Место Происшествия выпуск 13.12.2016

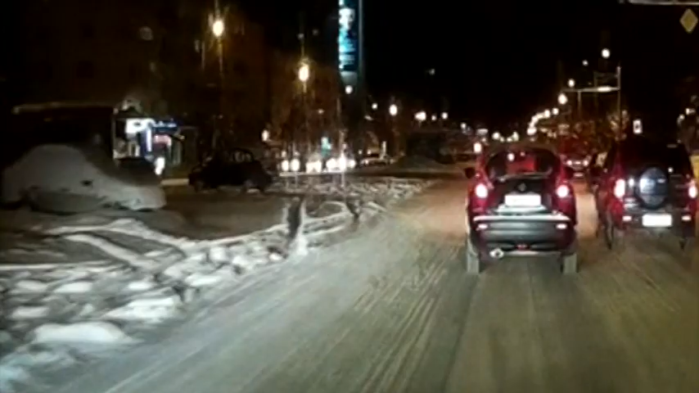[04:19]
Видно, как слева на огромной скорости пронеслась иномарка Форд Фокус.
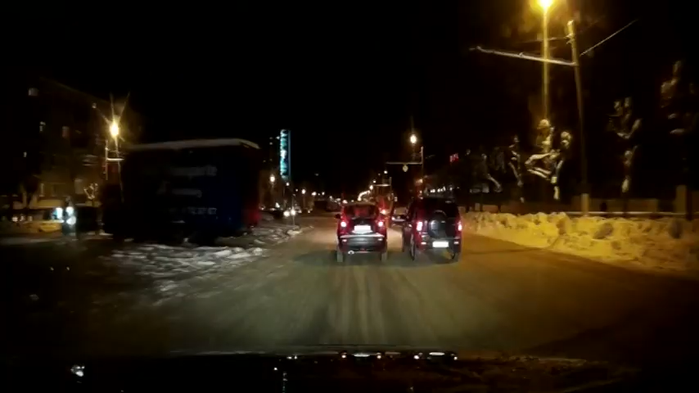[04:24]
Как видно, Форд после удара с попутной машиной вынесла на сугроб. Ниссан отбросила на восьмерку.
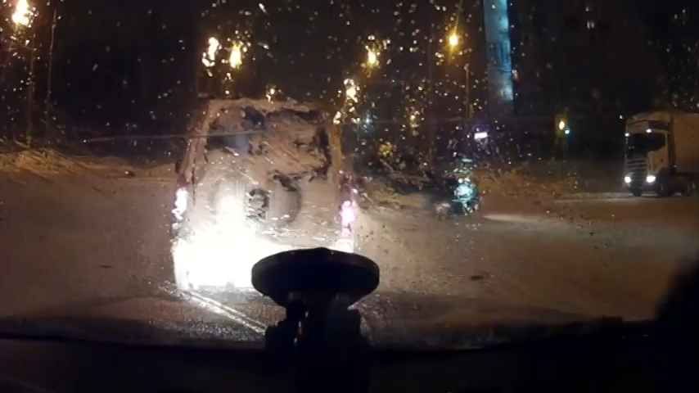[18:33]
На улице производственной водитель темной иномарки решил проскочить перекресток.